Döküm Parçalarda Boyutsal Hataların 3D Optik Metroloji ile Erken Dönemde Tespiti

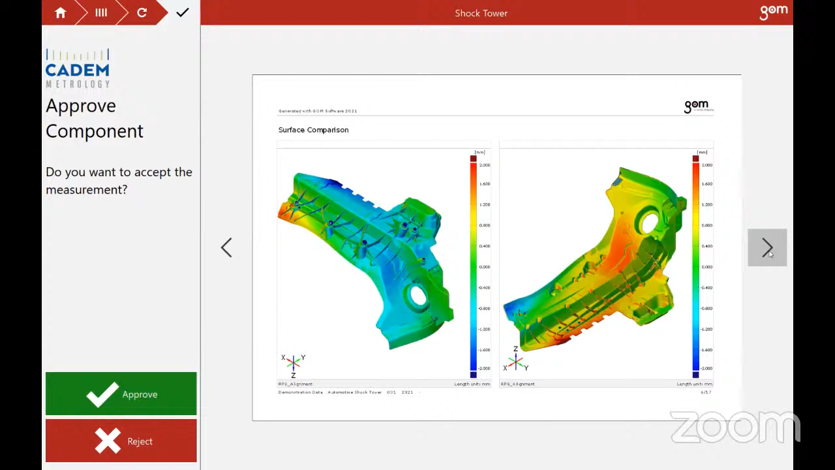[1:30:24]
Burada K dataya göre sapma dağlamının sağ tarafta bulunan Legend aracılığı ile kontrol edebilirsiniz. Mavilikler K dataya göre aşağıda olduğumuzu, kırmızılıklar ise K dataya göre yukarıda yani pozisif bir yönde sapma gösterdiğimizi ifade etmektedir.
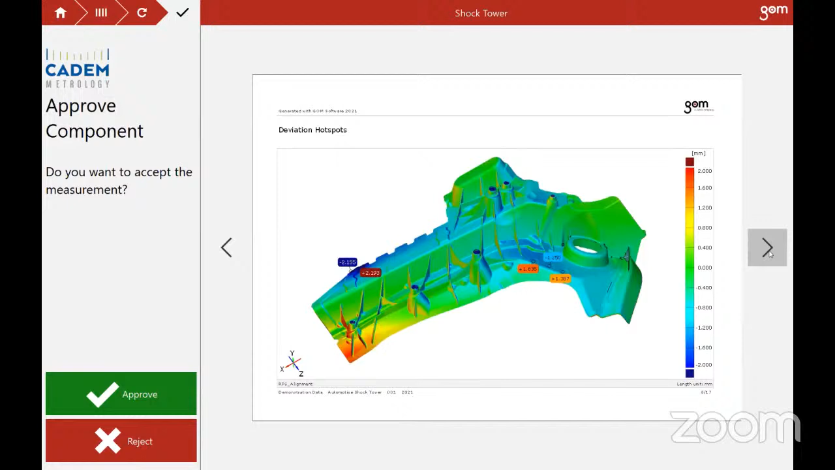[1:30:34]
Temas yüzeylerinin normal yöndeki sapmalarının sonuçlarını da ekranda görebiliyorsunuz.